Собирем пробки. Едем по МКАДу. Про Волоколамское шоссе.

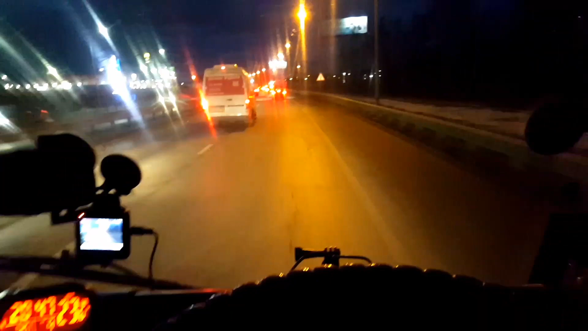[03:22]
стояла перерыв выдвинулся дальше протер парки стекла короче порядок машину чистоту навел более-менее магазинчик сходил там кое-что прикупил из продуктов хлеба сосисок так далее короче чай похлебал тут пробка пробка толкаться я не знаю сколько не смотрел еще ты блин и смотрел сколько толкаться в этой пробочке пока едем
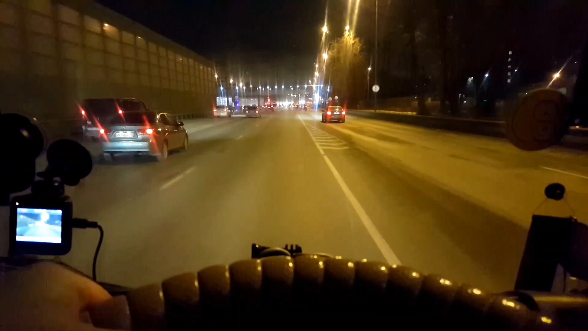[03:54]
двигаемся по шоссе энтузиастов подъезжаем камкаду а ваших а это я там подъезжаем камкаду пойдем через мкад потом через рыжское шоссе туда дальше на псков будем уходить двигаться нам в районе пяти километров еще до мкада по мкаду по север по наружке пойдем на север туда двигаемся
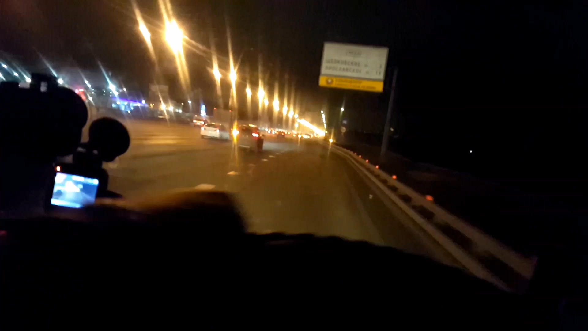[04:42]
на мкад 5 полос летим летим летим летим до рижского шоссе много здесь камер много ловимся еще по мкаду давим давим жарим
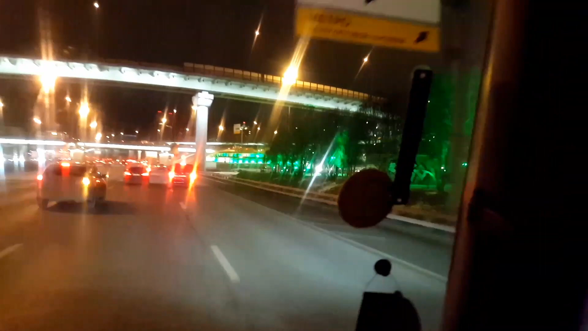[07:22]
все как всегда здесь состоит вообще все стоит дебилы лезут с третьего ряда со второго ряда повернуть чтобы
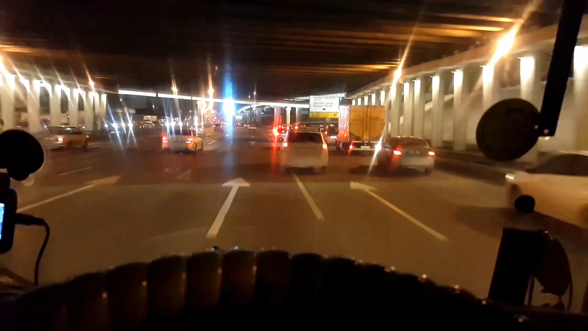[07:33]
ничего здесь не меняется впереди камера на полосу